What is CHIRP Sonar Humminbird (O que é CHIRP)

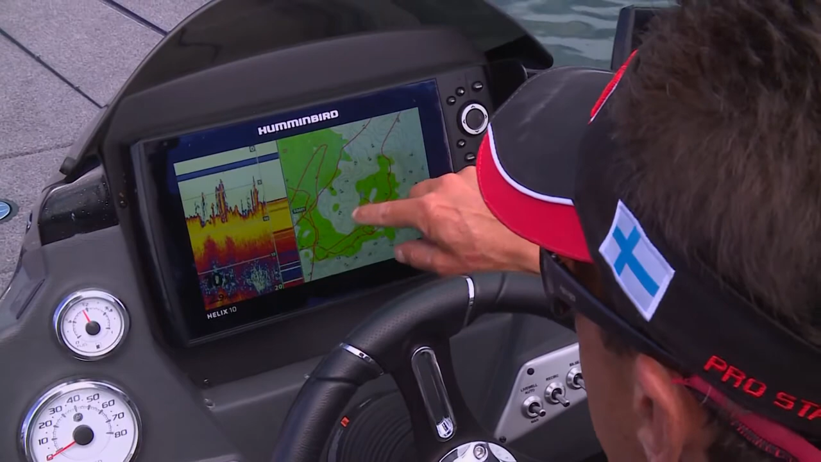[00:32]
Today the best spots we have found are large points leading
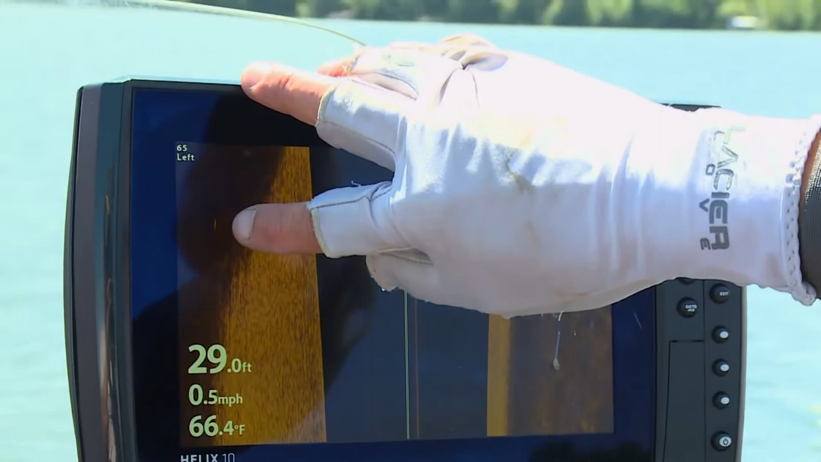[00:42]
On screen: depth 29.0 ft, water 66.4°F, speed 0.5 mph
The fish are on hard to soft bottom transition areas in 27 to 30 feet of water. By selecting the depth highlight range using the depth highlight feature we can identify all the key areas to fish.
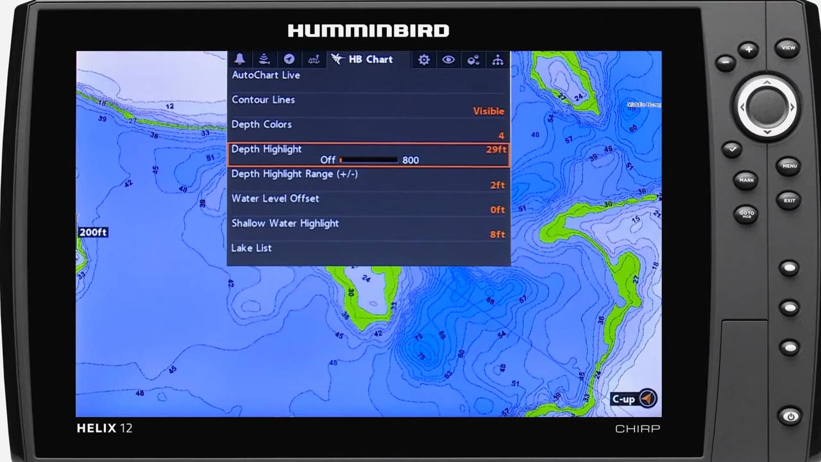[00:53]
All these key spots are literally highlighted on the map.
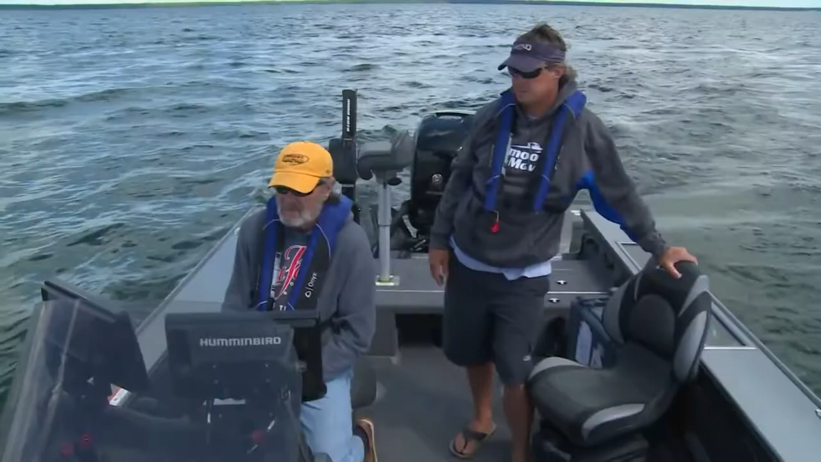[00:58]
Once we get to these areas we rely on our sonar to find where the fish are and one
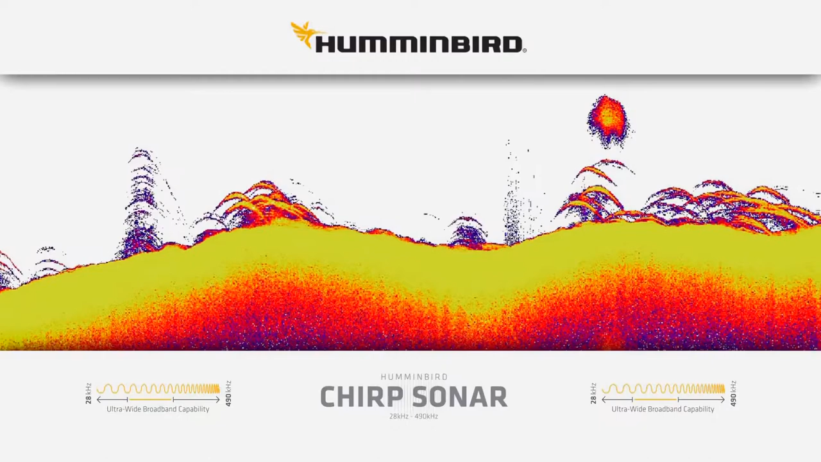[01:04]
of the new buzzwords in sonar is chirp or compressed high intensity radar pulse.
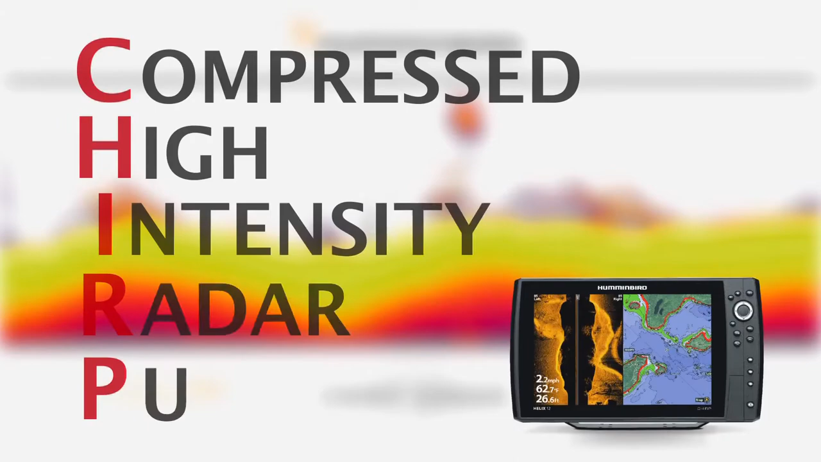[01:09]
On screen: depth 26.6 ft, water 62.7°F, speed 2.2 mph
So you may ask how will this help me catch more fish? So here's the twitter on chirp.
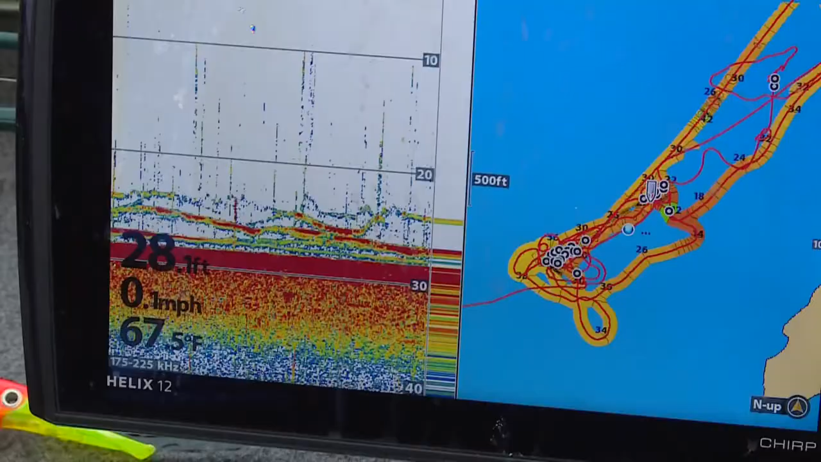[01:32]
On screen: speed 0.1 mph
Here are some key benefits we've seen using chirp.
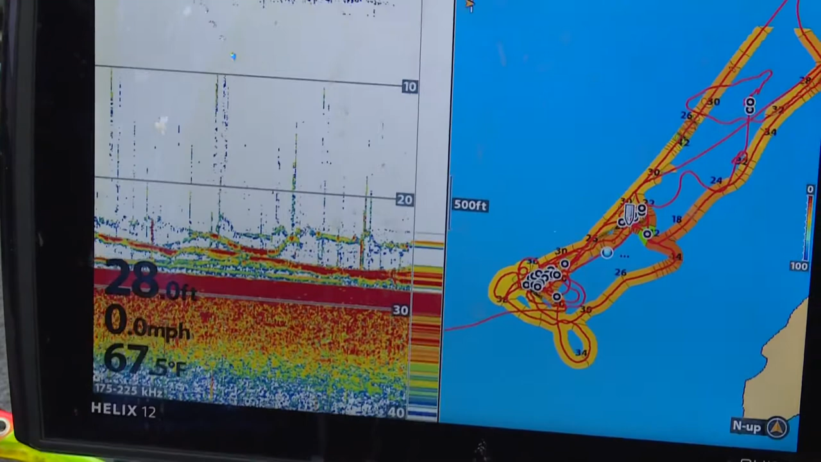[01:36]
On screen: water 67.5°F
Number one the display provides more detail a clear picture of
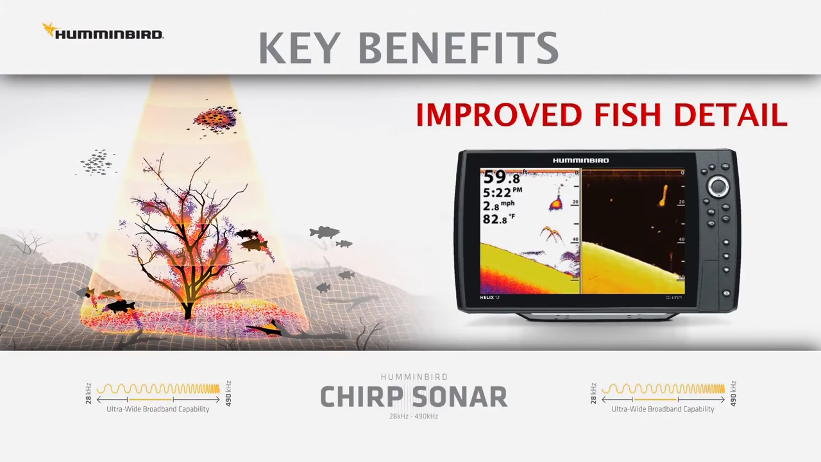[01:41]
On screen: water 82.8°F, speed 2.8 mph
the water column and better definition of schools of bait fish and game fish. Number two chirp has incredible target separation and reveals bottom hugging fish like we're fishing today over soft mud bottom.
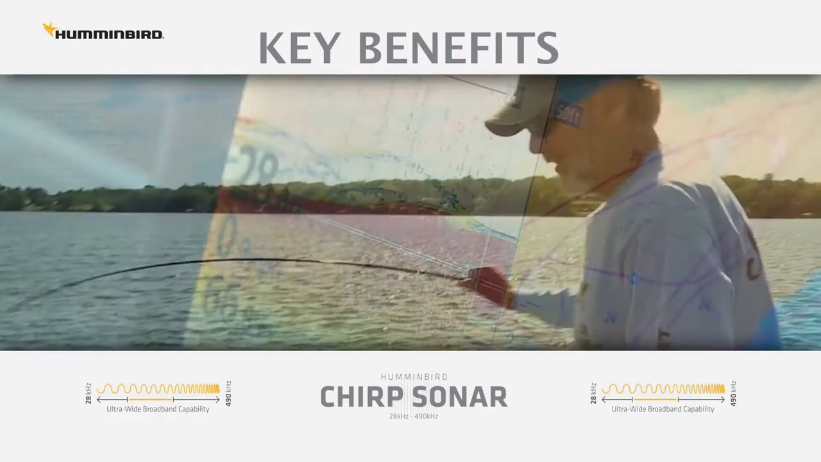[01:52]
Number three chirp shines for vertical fishing
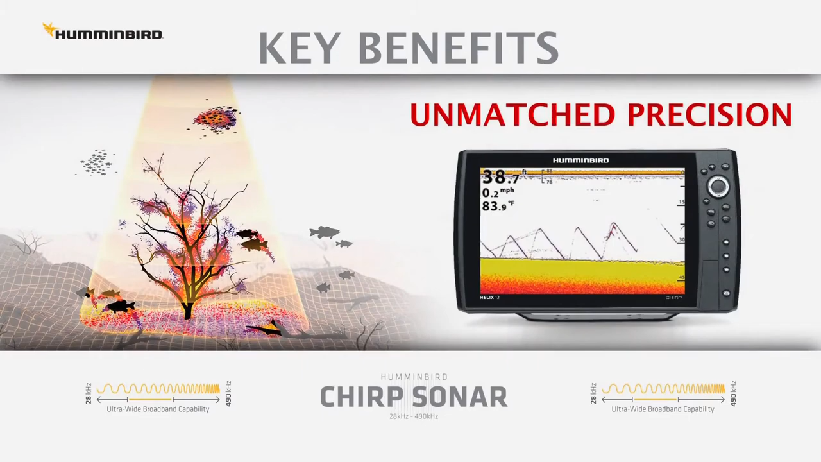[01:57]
On screen: depth 38.7 ft, water 83.9°F, speed 0.2 mph
presentations like drop shotting the bait sinker and fish are easy to see.